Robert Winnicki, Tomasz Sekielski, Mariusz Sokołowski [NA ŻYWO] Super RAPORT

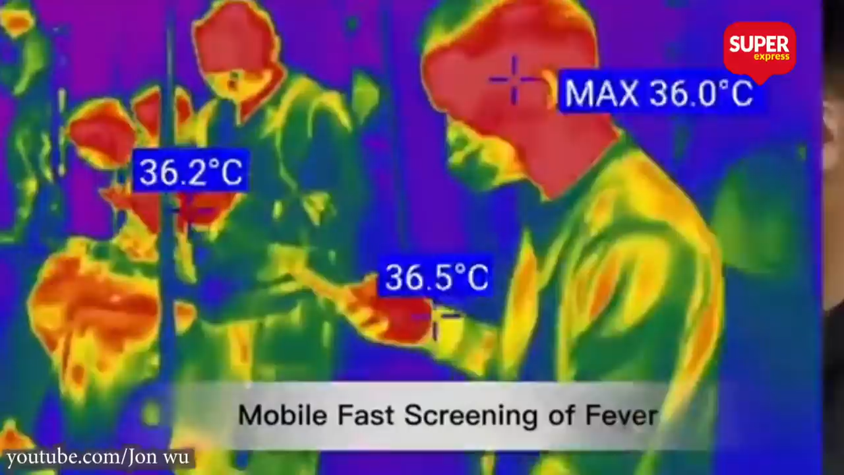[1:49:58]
On screen: max 36.0°C
jakby funkcjonariusz oglądał ekran telewizora o przekątnej 74 cali z odległości 3 metrów.
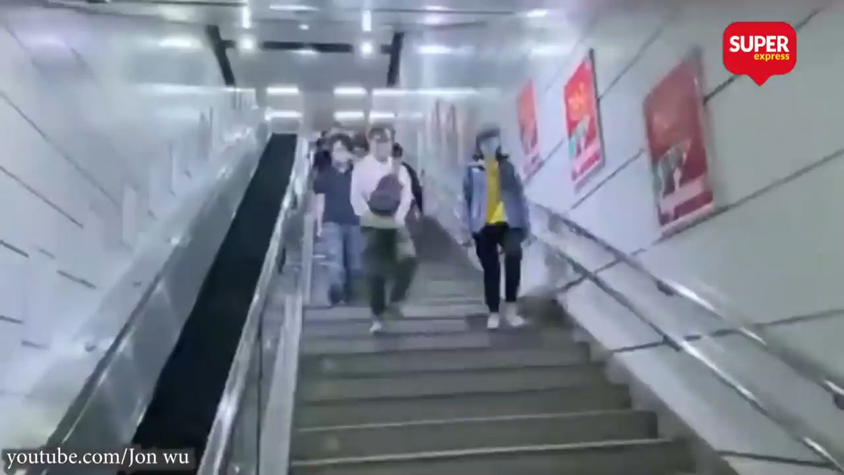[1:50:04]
Kamera termowizyjna działa z dokładnością do 0,3 stopnia Celsjusza i wyłapuje z tłumu potencjalnie zarażonych koronawirusem z odległości do 2 metrów.
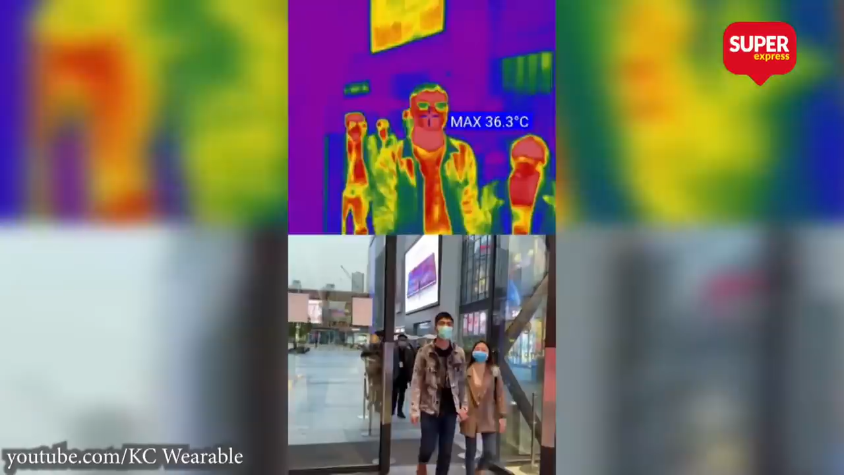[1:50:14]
On screen: max 36.3°C
Producent sugeruje, że doskonale sprawdzą się na lotniskach,